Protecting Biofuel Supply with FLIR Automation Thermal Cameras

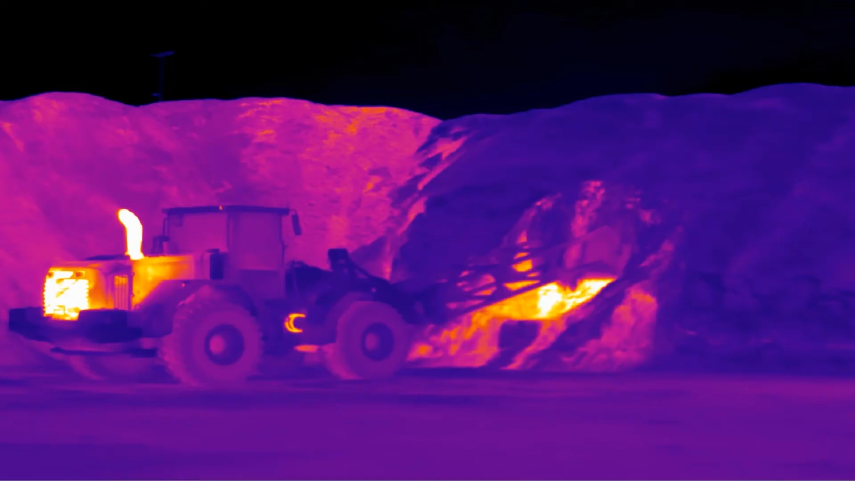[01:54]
With a thermal imaging system, we can monitor the whole storage from top to bottom and all piles at the same time. You can keep historical data and look at how things develop from day to day,
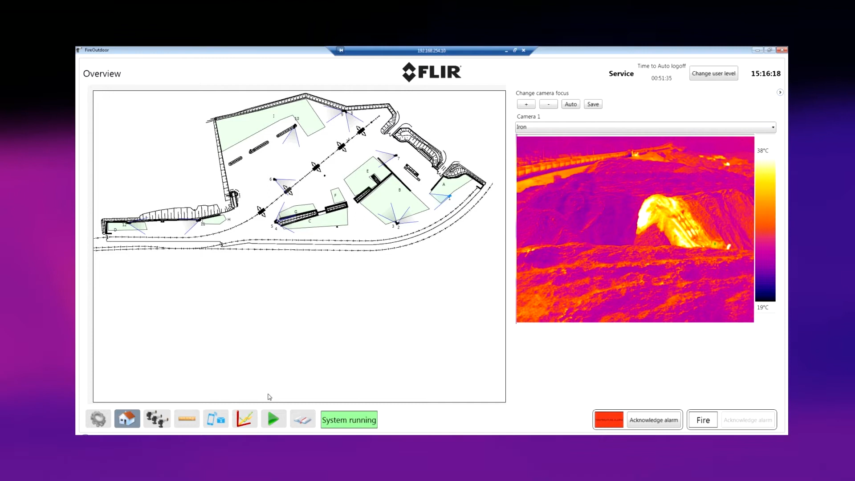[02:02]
from week to week. Because we know that it's not the actual temperature today that sets if it's a risk or not.